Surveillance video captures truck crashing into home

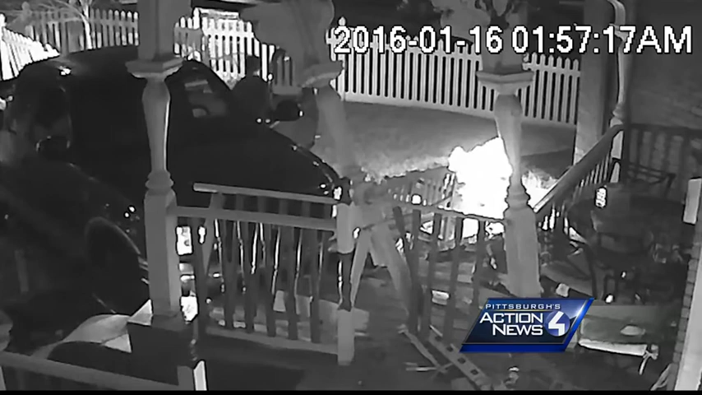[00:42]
The driver stumbled out of the truck, assessing the damage and trying to plot his getaway. Eventually, he was able to reverse out of the muddy yard.
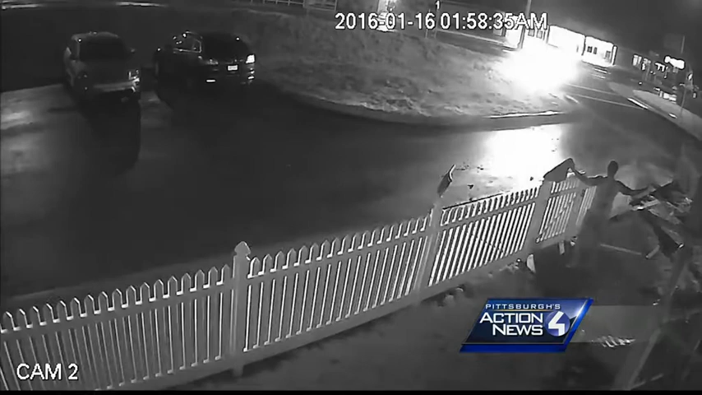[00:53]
Sam Papa only made it outside as the truck was leaving, injuring his hand as he got tangled up on what used to be his organized front porch.